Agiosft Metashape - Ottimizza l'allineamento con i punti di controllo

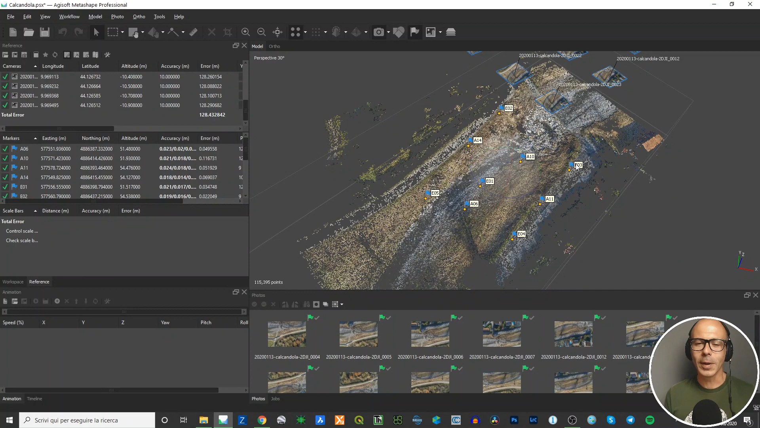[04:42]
In questo video ti faccio vedere l'ottimizzazione dell'allineamento e non entro nel merito dei punti di controllo e dei punti di appoggio. Lo facciamo nel prossimo video, perché anche questa è una parte molto, molto importante. Come si fa a fare l'ottimizzazione dell'allineamento? Allora, tu vedi che quando porti dentro le camere, non le camere, le coordinate dei marker,
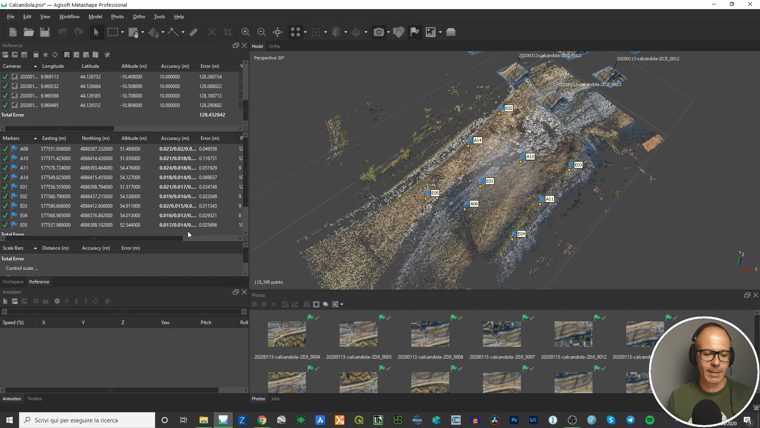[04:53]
hai anche un'informazione, qui apriamo un po' di più, oltre che le coordinate, S-Nord, elevazione, precisione, che sono le precisioni strumentali che gli hai dato tu, errore. Attenzione, perché questo non è l'errore del tuo rilievo in output e non lo sarà neanche dopo l'ottimizzazione dell'allineamento. Non lo sarà fin tanto che non gli diamo dei punti di controllo su cui calcolare degli scarti, ma lo vediamo poi nel prossimo video. L'errore però è già un dato abbastanza interessante. Come viene calcolato?
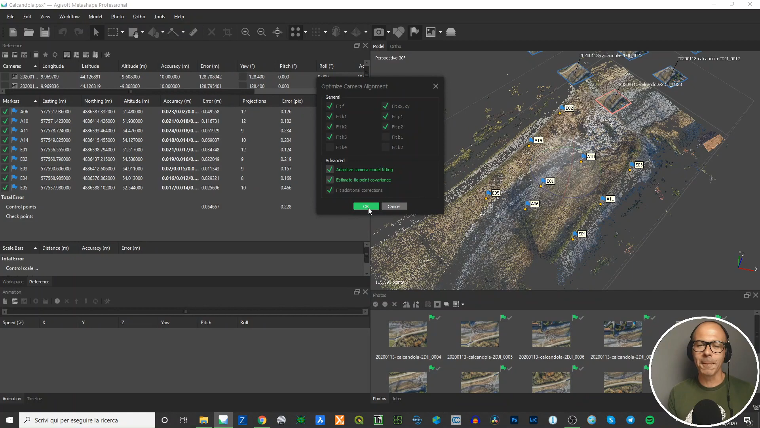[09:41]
vai a scegliere dei settings che secondo me ti danno un ottimo risultato. Ora, se dai ok, parte l'ottimizzazione dell'allenamento. Non è un processo lungo, ma è un processo che richiede un po' di tempo, un po' di risorse, quindi è molto probabile che mi si inchiodi la registrazione, quindi non lo faccio. Io l'ho già fatto, l'ottimizzazione dell'allenamento, e ho creato un altro chunk con il modello ottimizzato. Quindi qua faccio Cancella e ti faccio vedere il risultato. Tieni a mente magari questi numeri che, ti ripeto, non sono fondamentali e non è l'errore, non è la precisione del rilievo, l'accuratezza in output del rilievo, ma è comunque un dato di riferimento. È il miglior dato di riferimento che puoi prendere adesso per capire che cosa è cambiato.
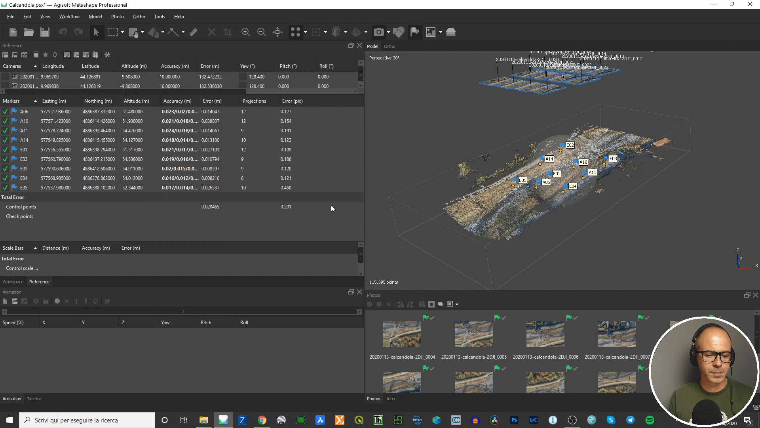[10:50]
e il modello è tutto impennato perché non ha informazioni di dov'è il su e dov'è il giù, allora sì che le cose cambiano e cambiano davvero tanto. In questo caso non è che cambi molto. Però andiamo a vedere qui in reference. Ok. Lui cosa ha fatto? Ha ricalcolato tutto. Ha ricalcolato la posizione dei punti e ha ricalcolato, anche qui non si vede molto, perché non è che stiamo parlando di variazione di 90 gradi dell'angolo della camera, di inclinazione del sensore, ma l'ha un po' aggiustato. Ti dicevo di tenere d'occhio questo numero, perché è quello che ti dà un po' il senso, non il senso, ti dà un po' la percezione di quello che effettivamente è cambiato.
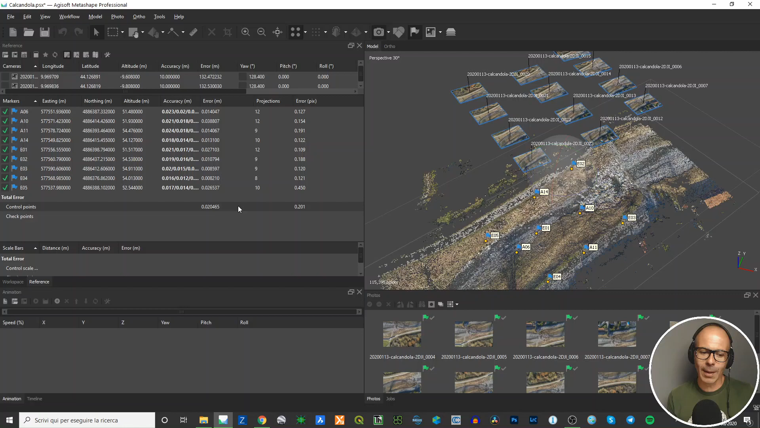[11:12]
Allora, l'errore medio dopo aver fatto tutto questo calcolo, quindi l'errore tra la posizione del punto calcolata dal software e la posizione che gli abbiamo dato noi, è di due centimetri.
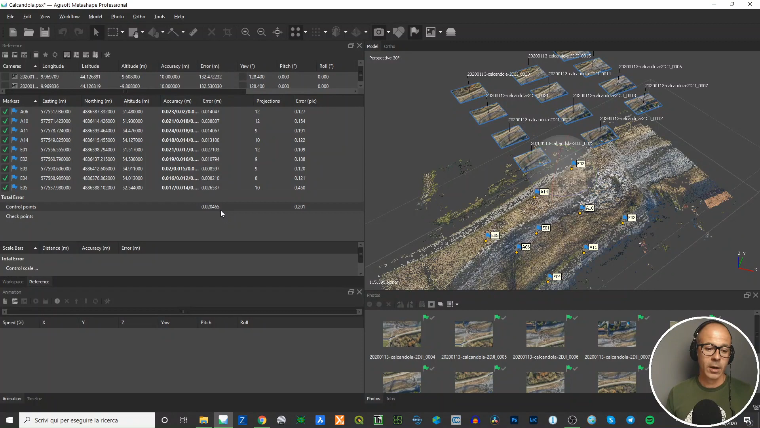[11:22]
Quindi si è più che dimezzato in senso positivo, in modo migliorativo. L'errore di riproiezione è 0,201 e comunque è diminuito,
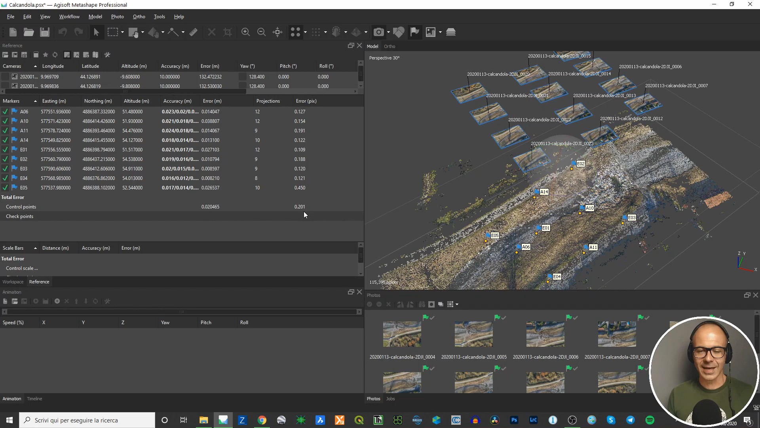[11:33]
quindi vuol dire che in questo modo noi abbiamo contenuto, abbiamo aggiustato in maniera positiva tutto quello che è stato fatto fino adesso, quindi l'allineamento e la generazione della nuvola di punti sparsa sulla base delle informazioni di punti che sono stati introdotti dall'esterno. Questa è una fase importantissima. Senza questa fase non si può avere confidenza
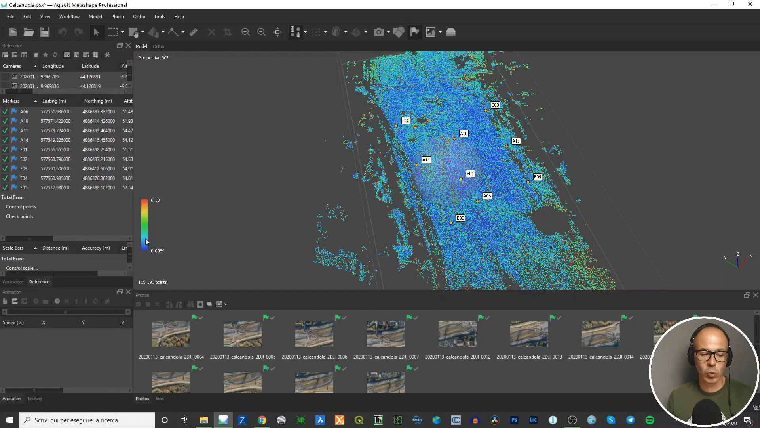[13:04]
Qui hai una scala di colore e fortunatamente vedi che la maggior parte dei punti, quindi la maggior parte della covarianza relativa ai punti, sta nel range dell'azzurro, del blu o dell'azzurro, del ciano, quindi sono valori bassi, più bassa la covarianza e meglio è. Valori alti nella scala di questa leggenda ce n'è, qualcuno ce n'è, ma sono pochi,
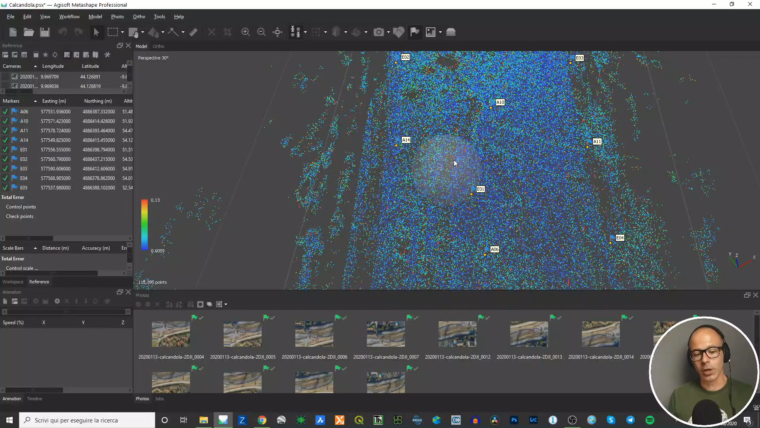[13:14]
quindi vuol dire che la stimola alla covarianza ha dato in output un risultato
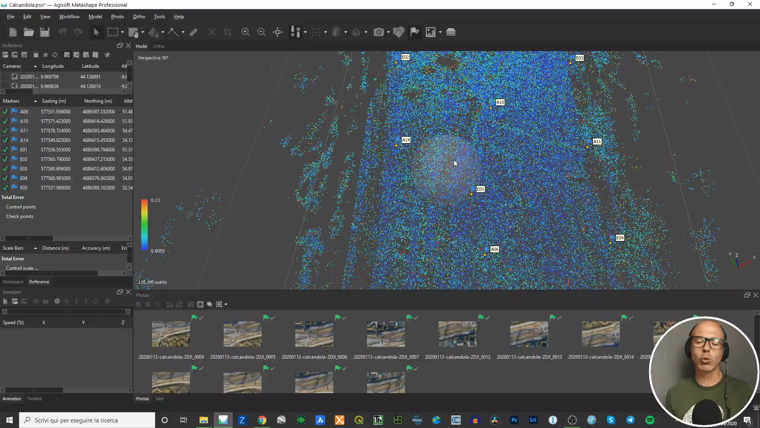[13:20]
tutto sommato positivo da un punto di vista statistico sulla bontà di questi punti alla fine del processo di ottimizzazione. Ti ripeto, non abbiamo ancora introdotto un altro fattore importante che sono i punti di controllo,